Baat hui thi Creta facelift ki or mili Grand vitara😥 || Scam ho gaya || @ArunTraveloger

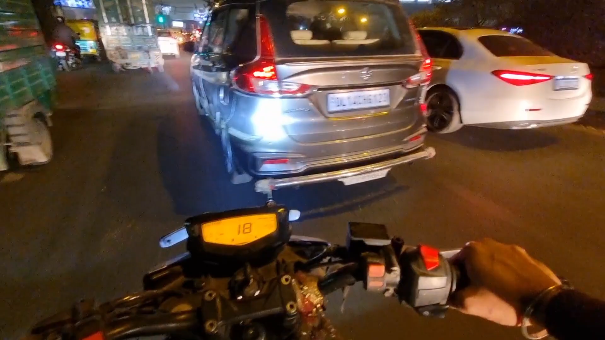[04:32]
और अभी मैंने चलो बात करने निकल जाऊँ, अरे जो सी क्लास C200 ब्रेक लाइट सबसे बढ़िया आ रही है, फेस लिफ्ट है ना सारी नई, भाई इसकी शेप बहुत प्यारी लग रही है,
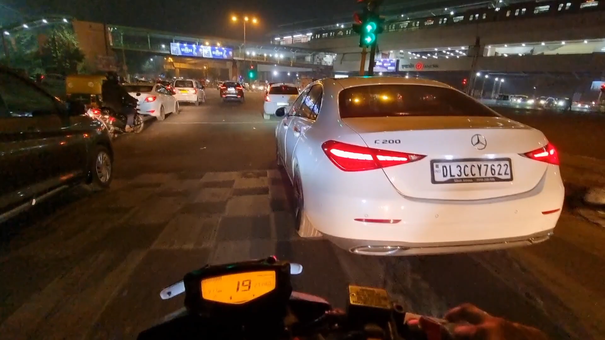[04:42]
ऑल फेवरेट ऊपर देखो बड़ी सनरूफ दे रखी है पैनोरामिक, गाड़ी ज़बरदस्त है भाई,
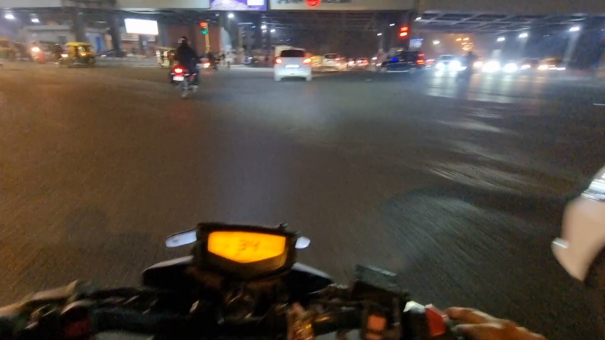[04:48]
मर्सिडीज की क्लास अलग ही निकल रही है आजकल, मर्सिडीज वाला पूरा ध्यान दे रहा गाड़ी पे,
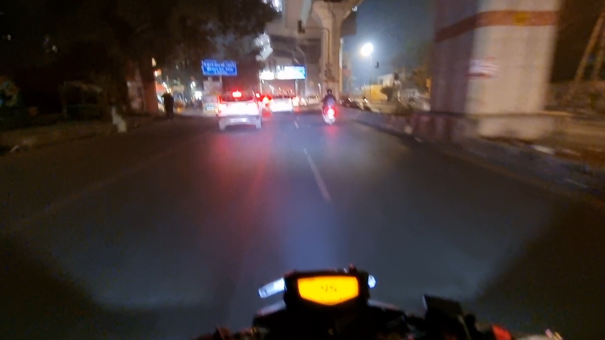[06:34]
क्या हो गया भाई रेलेट ख़राब होता है बीच में, आओगे क्या? ओ भाई रेलेट ख़राब होने का ये रिजल्ट है, सारा जाम यहाँ मिल रहा
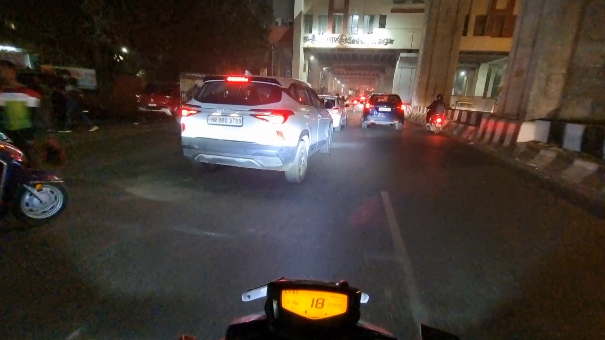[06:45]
है, यहाँ भाई साइड से निकालता हूँ मैं तो, सर्विस लेन से, ये तो पूरा ब्लॉक पड़ा है।
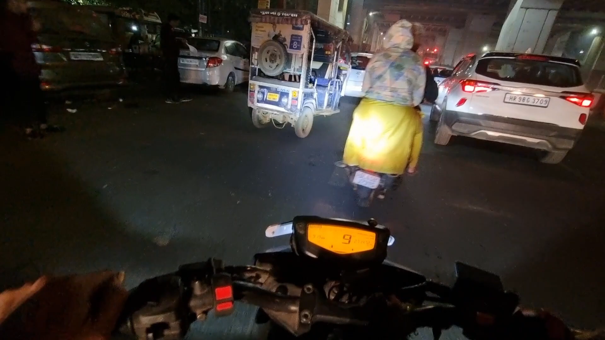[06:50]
अरे यार यहाँ भाई साहब ने गाड़ी खोल के छोड़ रखी है, क्या हुआ यहाँ भी जाम है क्या? अरे यहाँ जाम मत लगा यार, दिक्कत हो जाएगी। ओ भाई की जू टू, ये भाई पुराने जमाने की जू टू, सर्विस लाइन का कितना फर्क पड़ेगा भाई,
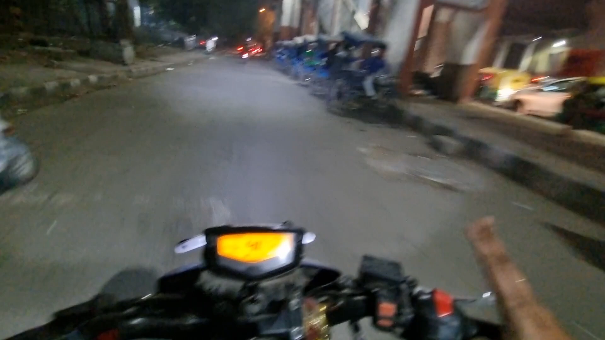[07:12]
वो भाई सारे जाम बच गया, लगा वहीं खड़ा रहता अभी तक, तो मैं सर्विस लाइन बिल्कुल आगे आ गया है, और लाइट भी क्लीन हो ही जाएगी पार, 10 सेकंड है अभी तो, रुकने की कोई ज़रूरत नहीं है, आराम से पार करो भाई, पूरा जाम क्रॉस एक ही बार में, जाम क्रॉस इन वन टाइम,
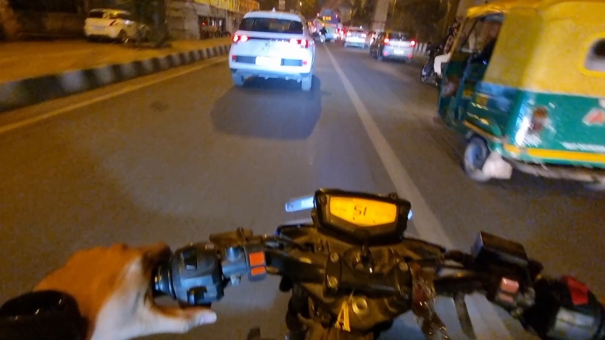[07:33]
वन बार बोलने वाला था मैं, वन टाइम वन एंड ओनली जाम। ओ भाई यार गड़बड़ हो गई,